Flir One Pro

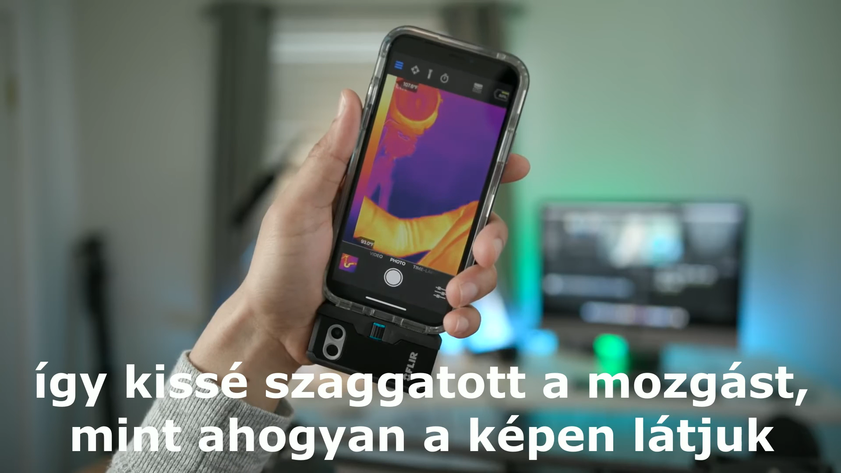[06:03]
Uh, so you get that choppy movement in frame and I can see people complaining about that, even though it's still mighty impressive for what it is.